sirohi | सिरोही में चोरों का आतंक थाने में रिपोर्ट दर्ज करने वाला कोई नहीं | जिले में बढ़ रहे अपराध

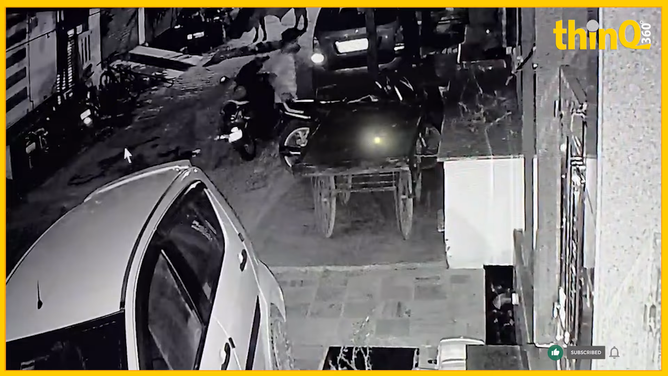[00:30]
संपत्तियां सुरक्षित नहीं मान रहे हैं और उनमें वोही चोरों अफरादियों में विश्वास हैं पुलिस के प्रती की पकड़े नहीं जाएंगे तो आप देख सकते हैं इस वीडियो में कि किस तरीके से वो बाइक